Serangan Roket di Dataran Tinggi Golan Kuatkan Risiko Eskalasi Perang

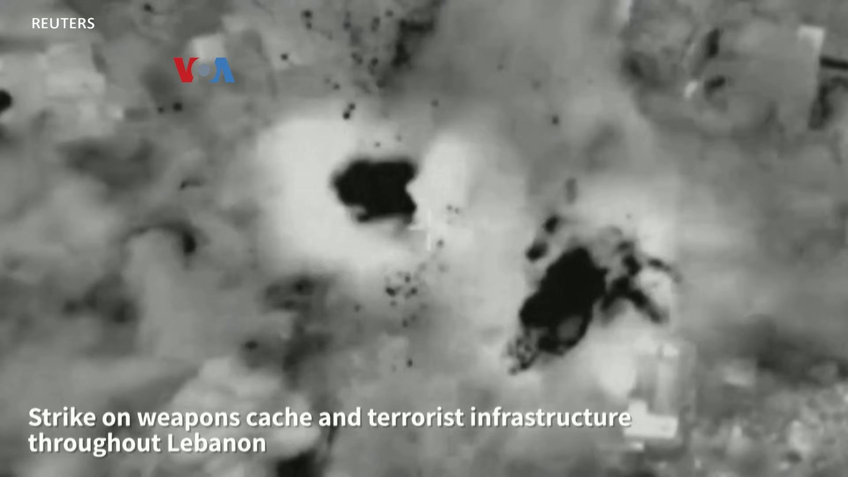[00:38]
Israel langsung membalas dengan menggempur posisi kelompok militan Lebanon Hezbollah.